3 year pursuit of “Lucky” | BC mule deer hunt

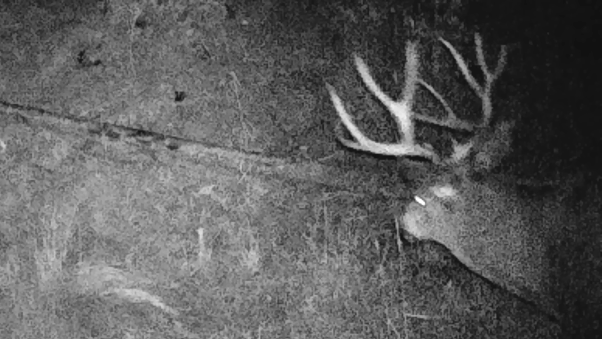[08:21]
Um, you can tell by the five side that it's the same, same year off him. And I was super stoked to, to find these. I got super lucky. All right.